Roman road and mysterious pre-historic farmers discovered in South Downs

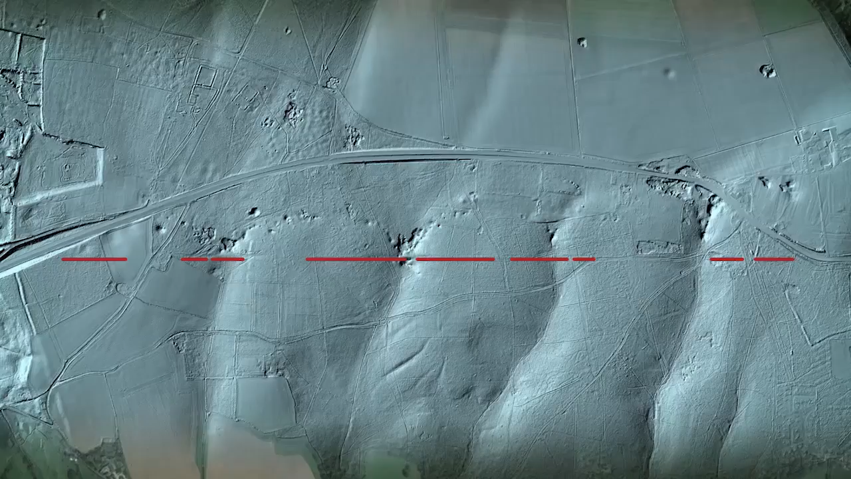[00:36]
And this is almost certainly this lost, if you like, Roman road between Arndel and Chichester.